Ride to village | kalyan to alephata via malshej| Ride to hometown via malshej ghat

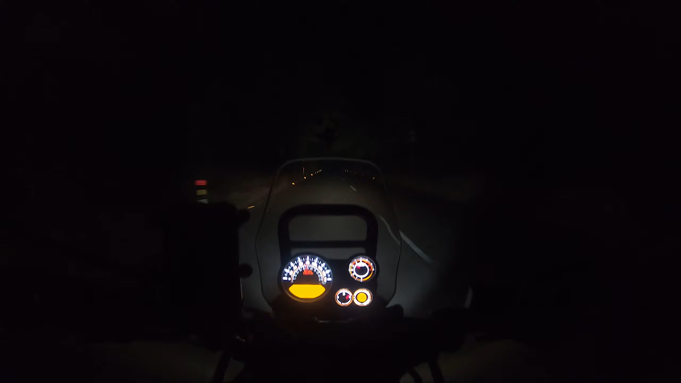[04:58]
मिल्टे अपन सिदा आगे जहां पर रुकने वाले होंगे डाबे या तो डावा पे या तो कुछ भी रहेगा महाँ पर चलिए
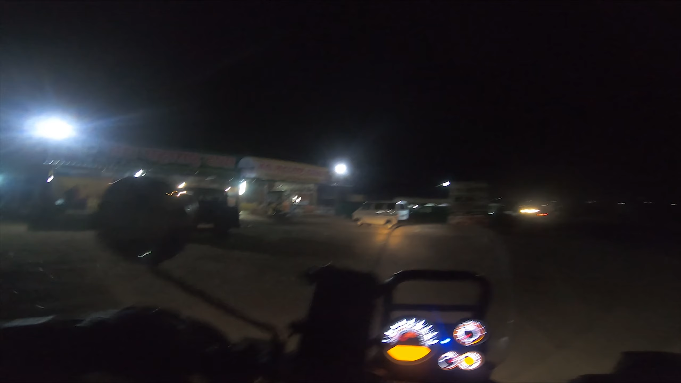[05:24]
अपना भी यह पर रुकते है एक चाइब रिख लेते है भी फिर आगे निकलते है
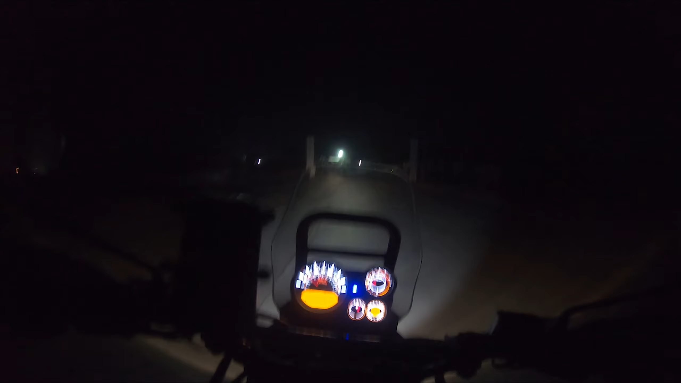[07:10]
आपन है पेठ में यह रहा पेठ गाउ यहासे अपना अभी घर के लिए अपन राइट टन लेंगे
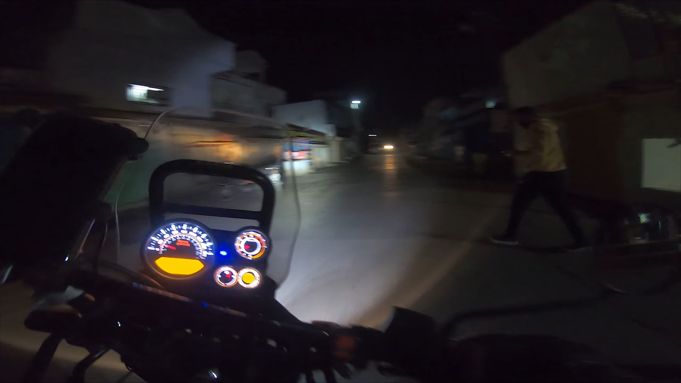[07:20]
यहासे बस देड़ दो क्लिमेटर का रास्ता और अपन पहुच जाएंगे अपने गाउमें तो अपन सीधा भी मिलते घ